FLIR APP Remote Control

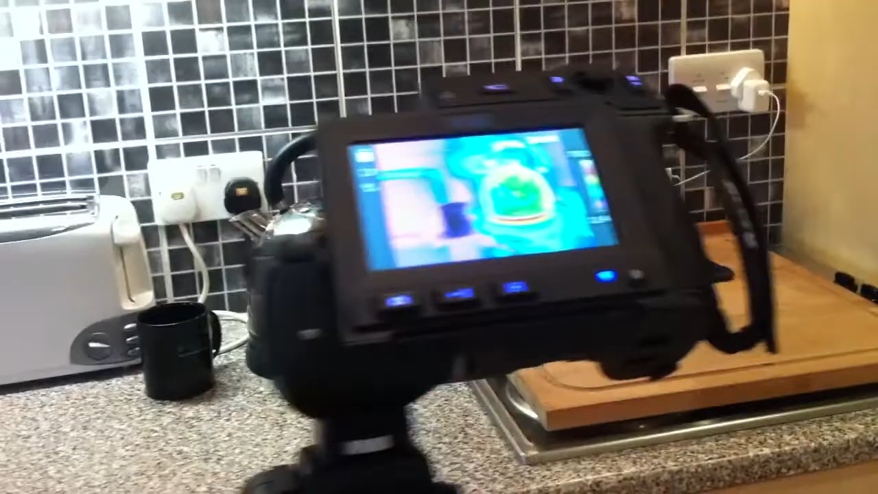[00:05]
Hi, I just want to show you how to remotely control the FLIR T640 thermal imaging camera using the FLIR app on the Apple iPad. Most of the camera control features are available, focus, focus in, out,
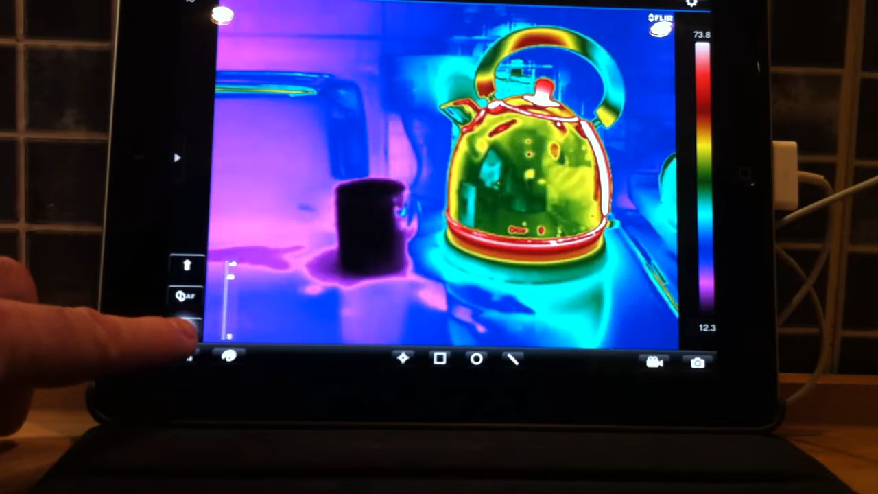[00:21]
and of course auto focus, very useful. We have our auto and manual level and span, at the moment we are on auto, if I change that to manual,
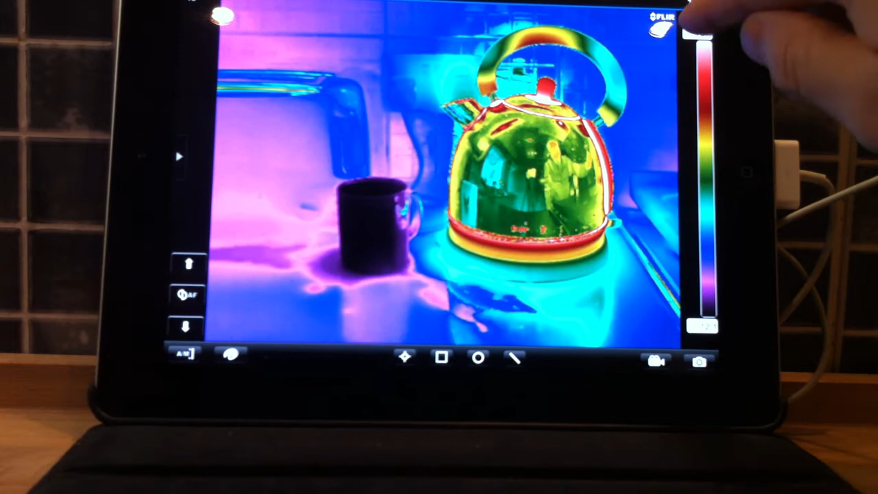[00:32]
we can adjust our levels accordingly, back to manual.
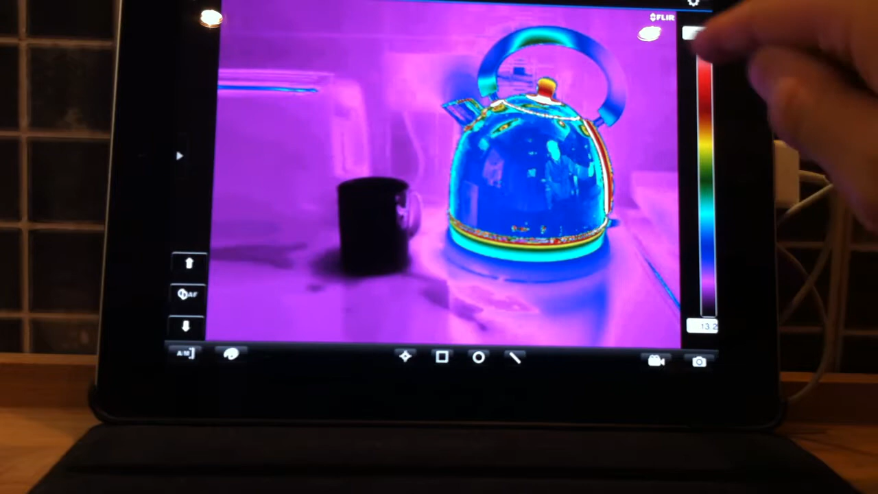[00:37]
We also have our palette, at the moment we are on rainbow high contrast, we can change that to whichever one we like to use, and back again.
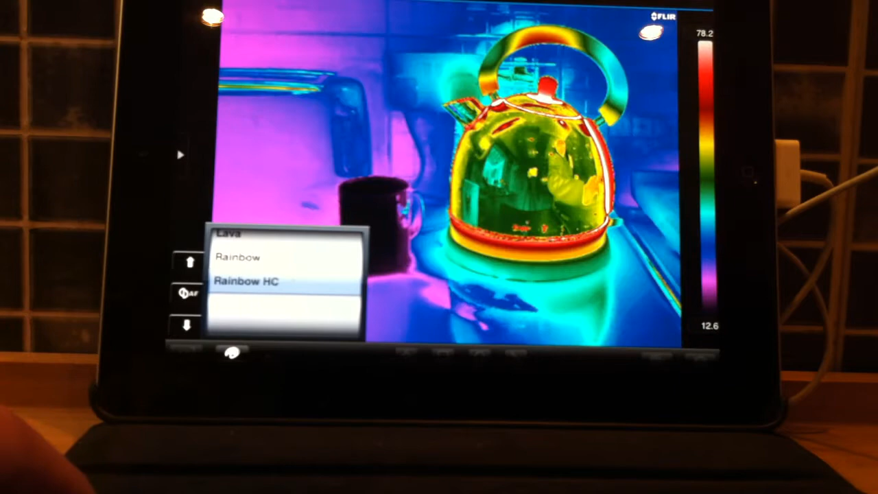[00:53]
Our analysis features are here, spot temperature markers, which can be moved around,
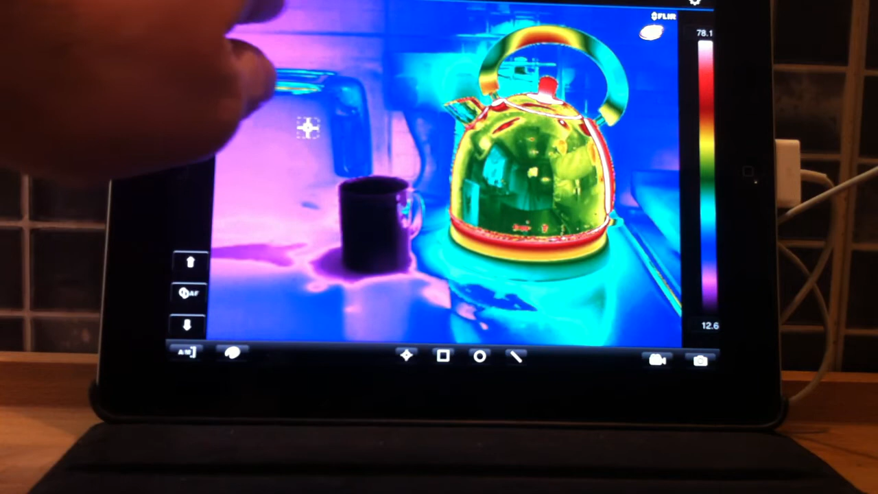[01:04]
the analysis measurement is there, we can place a few of these on. There's spot two, again, move him.
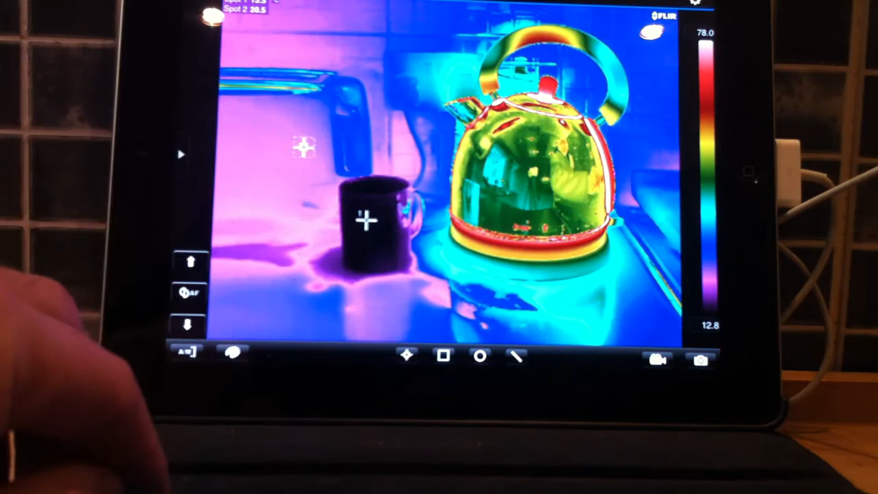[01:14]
These can easily be removed, finger on there, and bin, and again, bin.
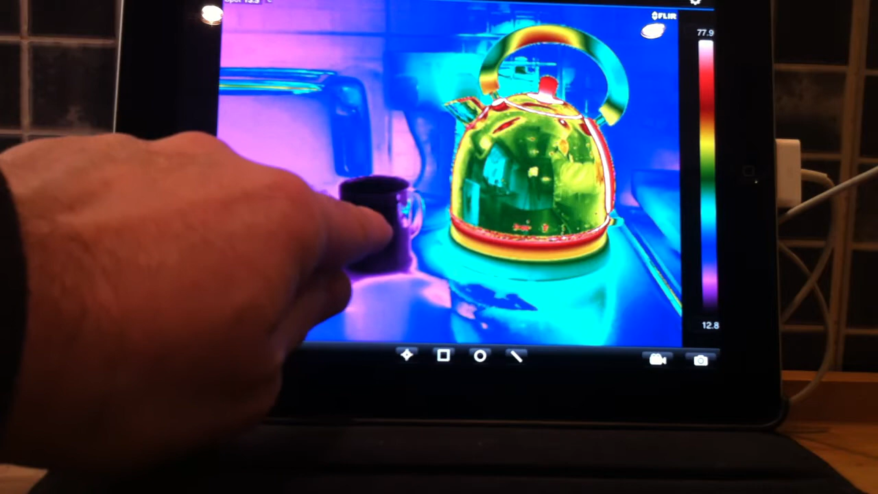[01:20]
Our area box, this can be sized, moved.
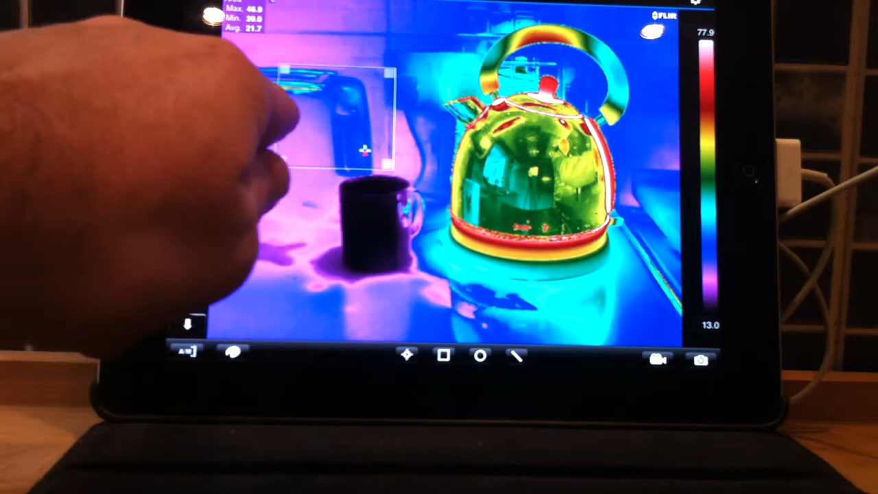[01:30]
At the moment we have our hot and cold markers, bring up the submenu, maximum minimum and average, we can leave on or switch off whichever ones we like, and our markers, of course, off.
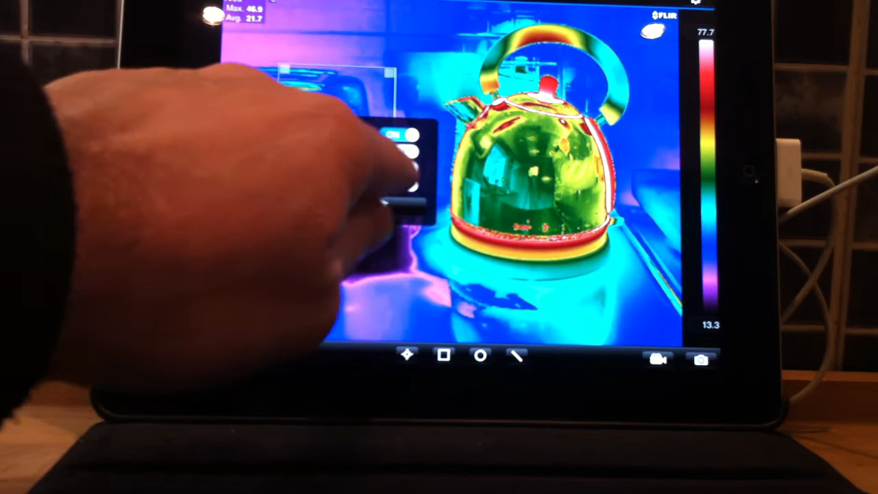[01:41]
Second one,
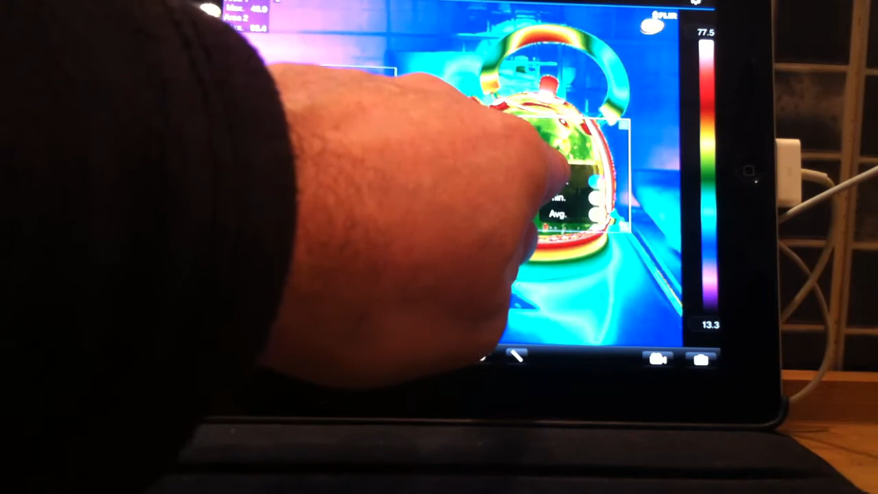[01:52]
okay, finger on, delete, delete.
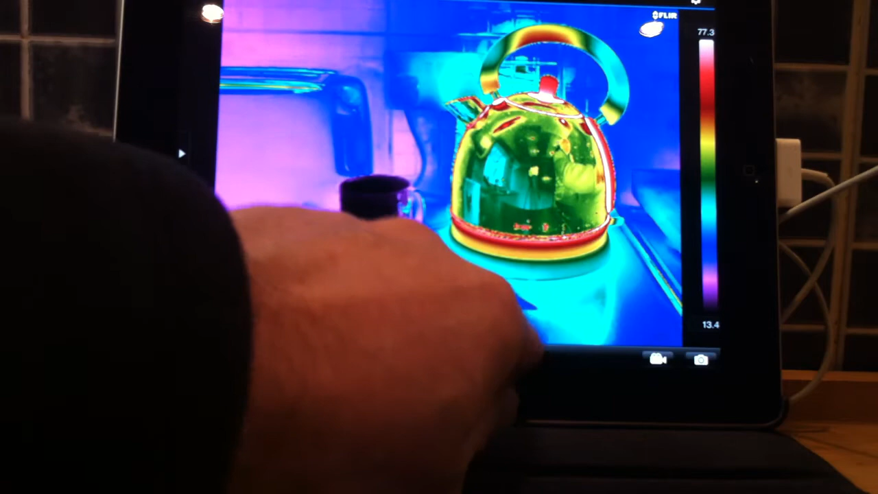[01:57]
Very useful line tool, giving us maximum minimum and average across this line.
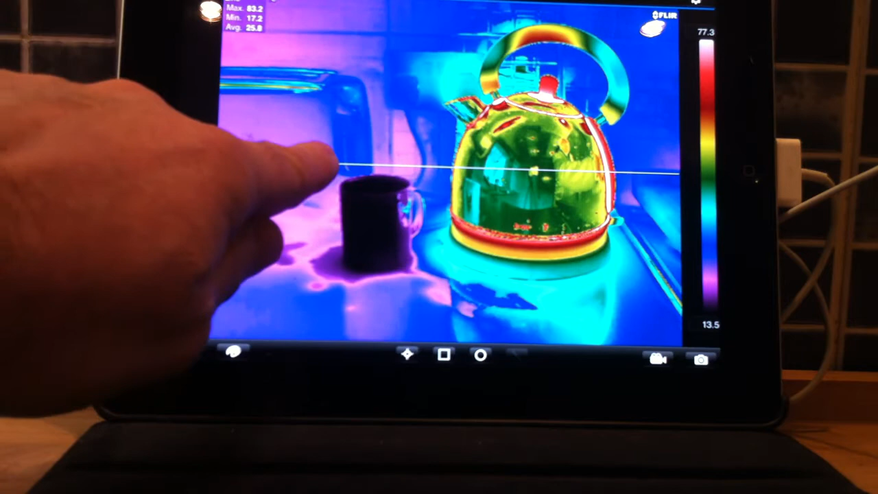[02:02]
This can be moved, and we can also bring up our line profile graph,
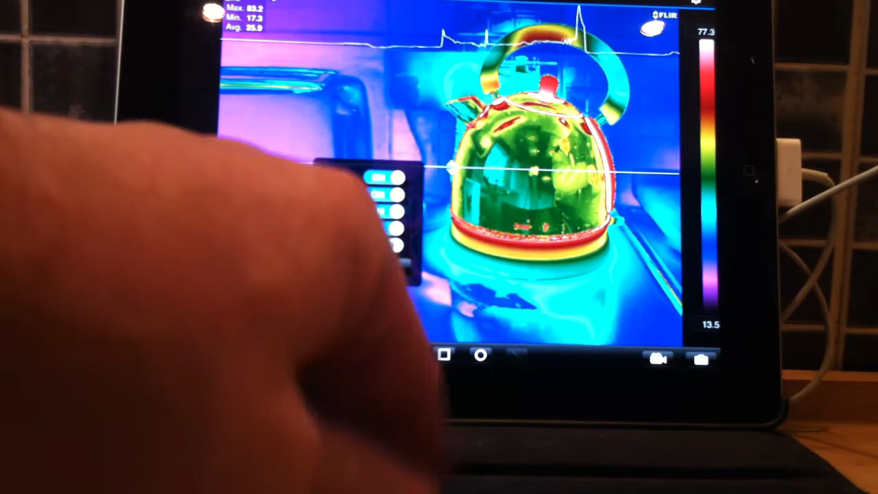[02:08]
across the top there, this can be switched around to go vertically, as well as horizontally,
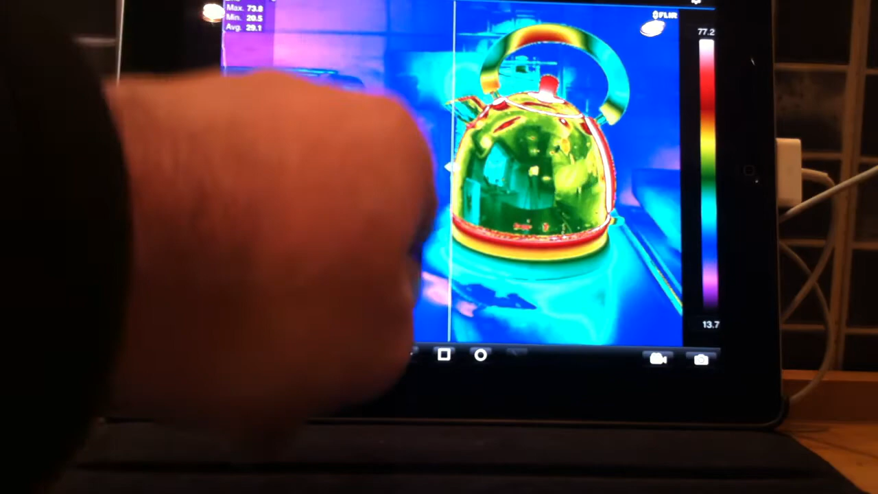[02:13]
and remove. Our camera setup features are here, so we have our thermal camera, our visual camera, thermal fusion, picture in picture, MSX, depending on which features your camera has.
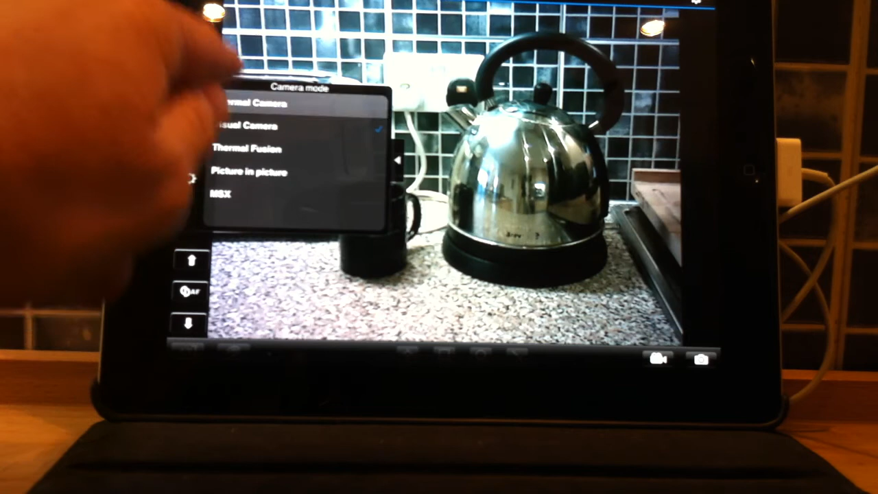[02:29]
Our parameter setup, emissivity,
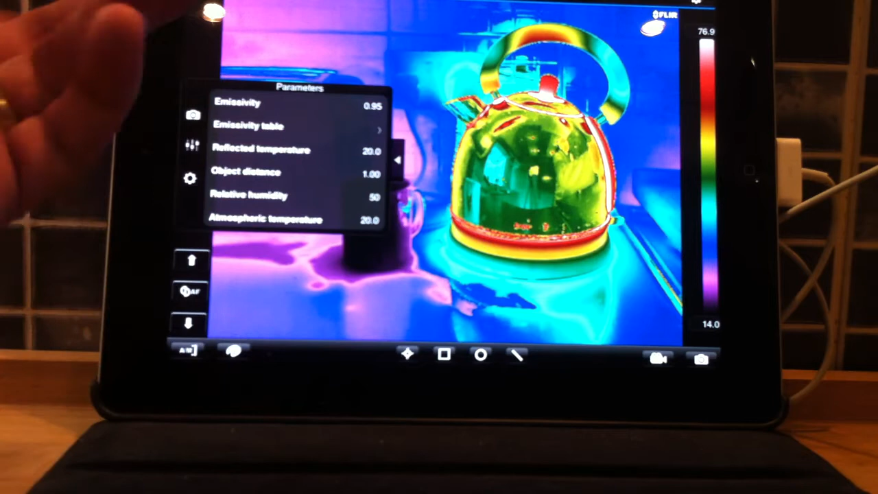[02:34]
T-reflect, distance, humidity, atmospheric temperature, et cetera, and our camera details temperature range.
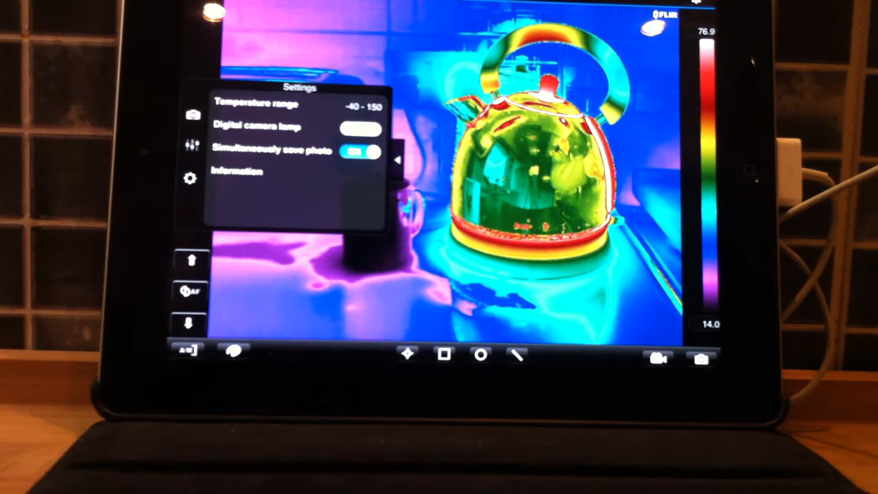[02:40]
This particular camera, minus 40, up to 2000, in whichever field we want to be in.
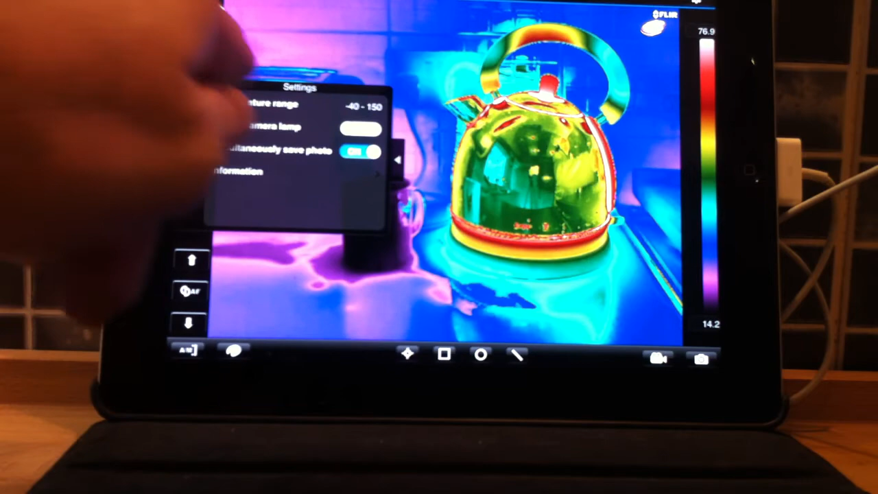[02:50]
Digital camera lamp on, and various other bits, pieces there. So, to record, movie files, we're recording now.